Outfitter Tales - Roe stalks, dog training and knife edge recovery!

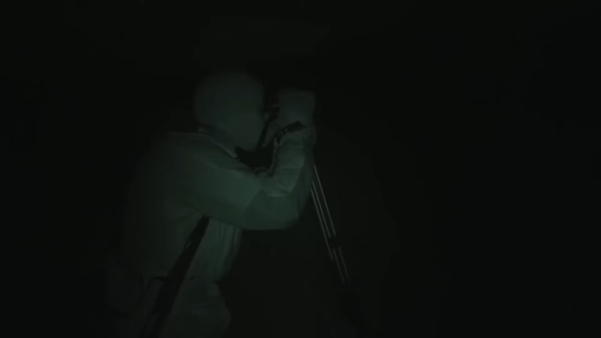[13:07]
okay yeah there's uh definitely that's a yielding
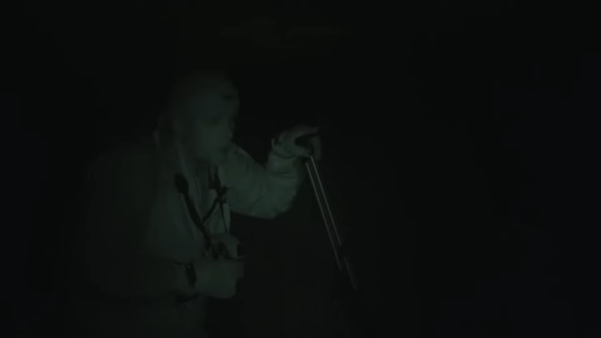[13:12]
door that's just on the bank it's about 120 yards in front of us i can't get the shot from here because it's a bit of crap but they ought to crawl forward it's a fairly easy shot this i can get off a banking so it's going to be just over 100 meters no idea we're here wind's perfect we might have to wait a couple of minutes just to get the light but i'll tell you what the benefit of good optics there's no way that you would see that with anything other than these sorowskis and the scope as well if you haven't got the two others matching up there's no way that you could see that for another 15 minutes that's what you get when you pay for these things anyway we'll see if we can get this